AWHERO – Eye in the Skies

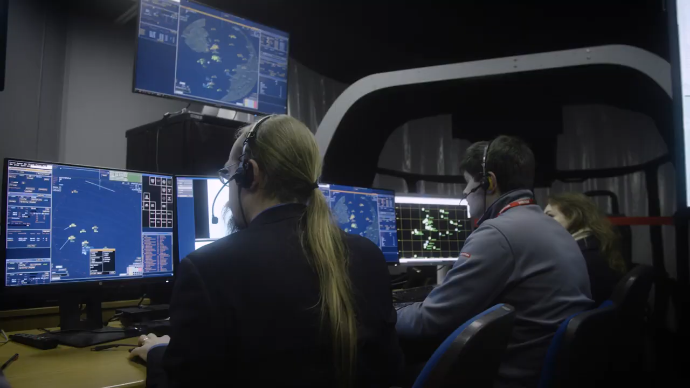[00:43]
along with other synthetic components including the BAE systems command management system
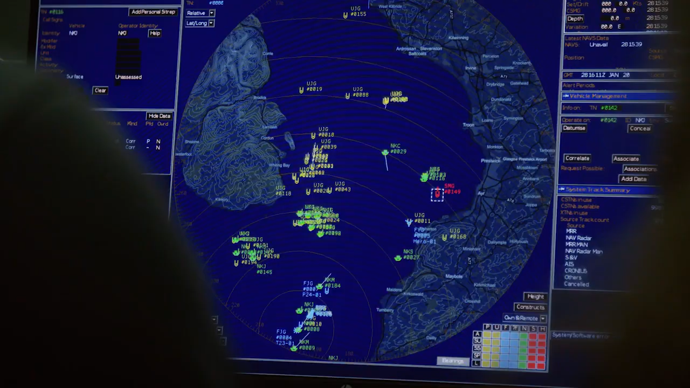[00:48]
which is a replication of what would occur on UK warships and enables us to test the whole system in a controlled environment.
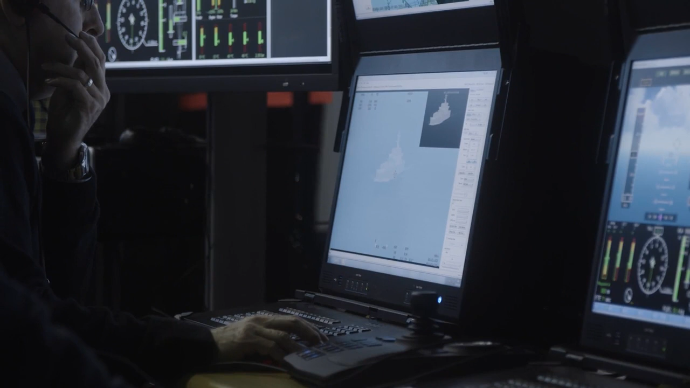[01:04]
there is a threat of attack from enemy forces and we're also on the lookout for illegal migration of individuals from one country to another.
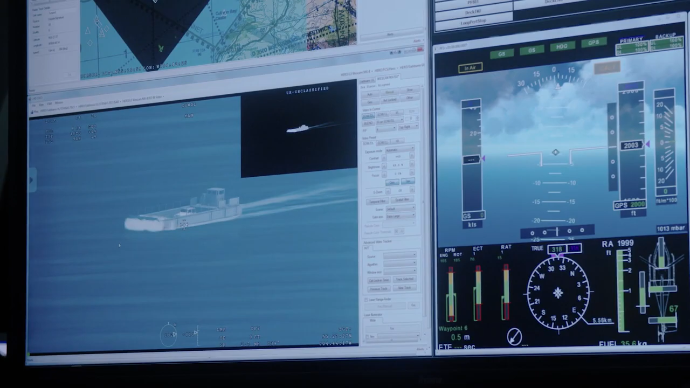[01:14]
The AW Hero is blessed that you can have different sensor combinations in this particular case. It has three sensors on board.
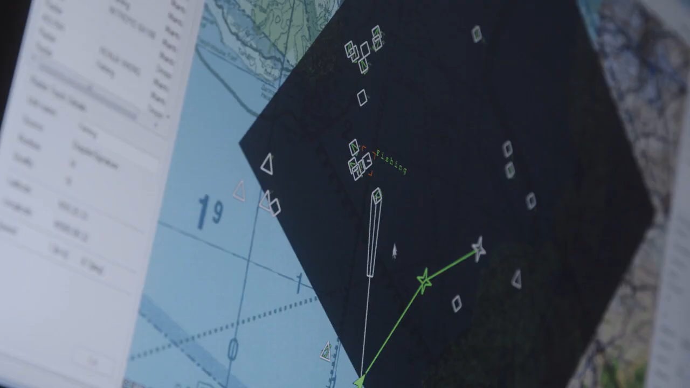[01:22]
The AIS, the automatic identification system. The radar itself has various modes and can obviously detect the surface
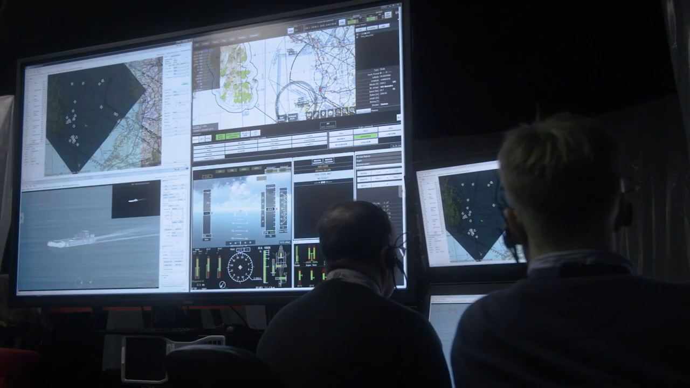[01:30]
contacts and look well over the visual horizon. And then the electro-optical device is a mixture of